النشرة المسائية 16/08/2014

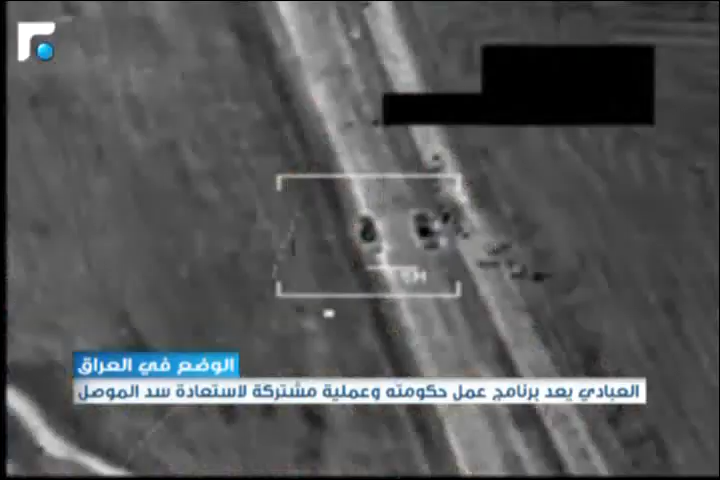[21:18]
شنها الجيش العراقي والقوات الأمريكية على تجمعات إرهابية في
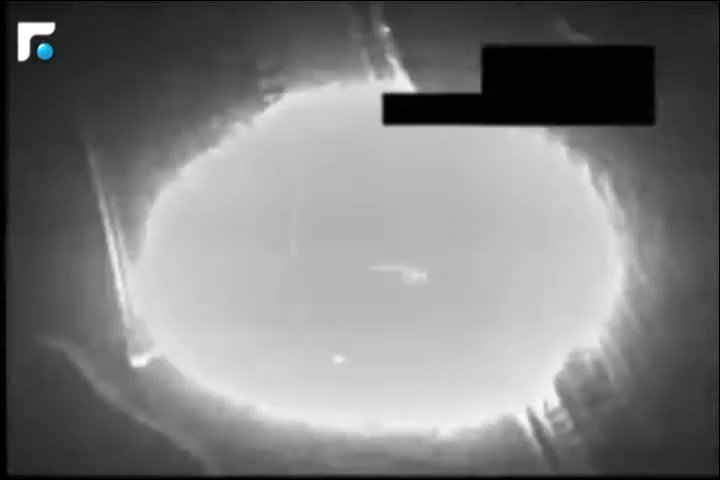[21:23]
منطقة سد الموصل فيما
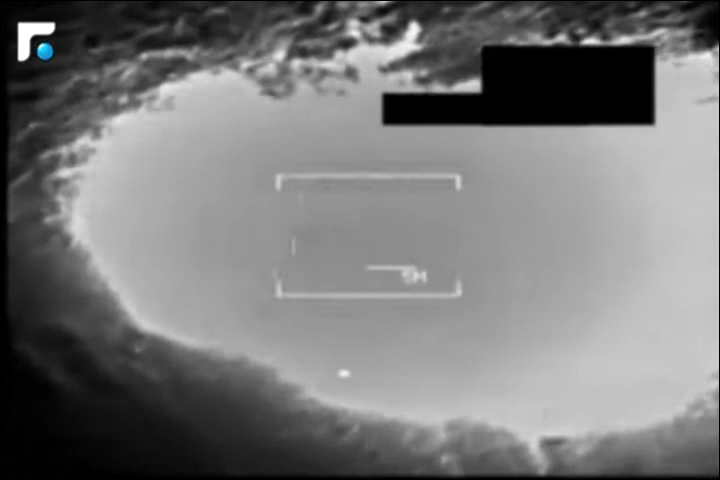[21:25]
استهدفت غارة أمريكية أخرى عربتين مدرعتين تابعتين لداعش